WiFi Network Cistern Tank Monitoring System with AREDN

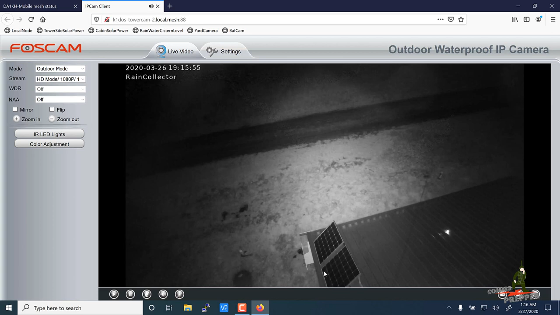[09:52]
and this light here that you see is actually the little bank of LEDs that I'm currently using that are connected to my float switches this will go away and those wires will connect to the box and as always thank you for watching my videos and subscribing to my channel this has been the comms prepper with a video introducing a new project even though I'm overseas I'm still working on the retreat location and trying to get things ready and it looks like we're about to have some car traffic here thanks for watching everybody